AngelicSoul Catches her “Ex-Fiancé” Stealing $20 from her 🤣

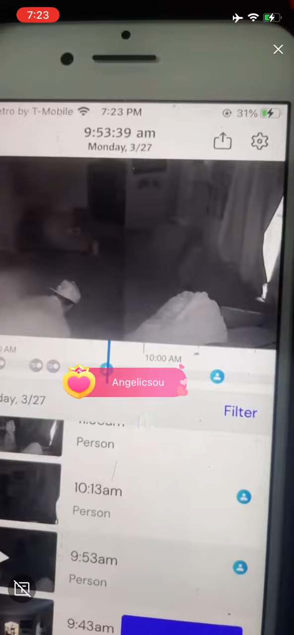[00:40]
He did not know the camera was right there. He did not know.